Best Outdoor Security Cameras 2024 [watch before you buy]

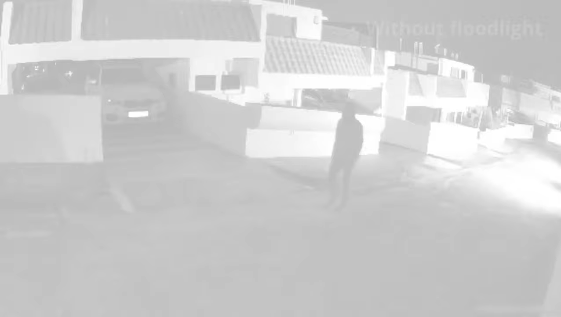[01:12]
With built-in color night vision and LED floodlights, blind spots are eliminated, ensuring visibility around the clock for enhanced security.
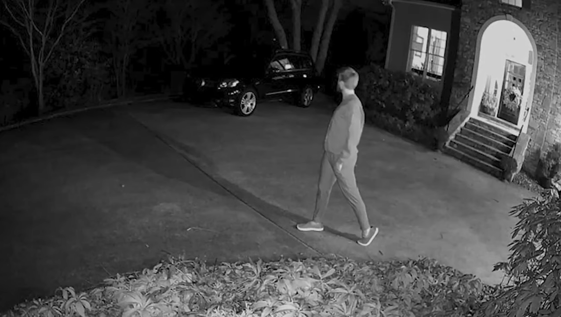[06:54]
Additionally, color night vision technology provides vivid nighttime video recording, even in environments up to 25x darker than traditional cameras.
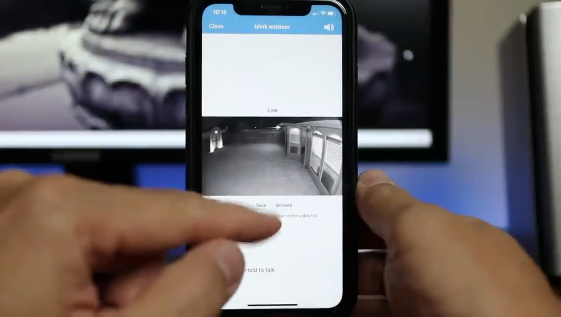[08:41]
With live view and two-way audio features on the Blink app, you can see, hear, and speak to visitors in real time, enhancing security and communication capabilities.